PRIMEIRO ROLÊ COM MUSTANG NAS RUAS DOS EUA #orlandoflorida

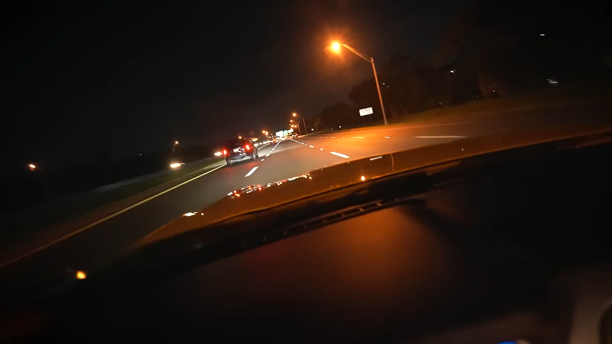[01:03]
Acelerando de boa, sem correr porque eu não conheço nada, não sei velocidade certa Eu sei que se eu der uma pisadinha aqui, ó E passar de centro em alguma coisa aqui Ele já,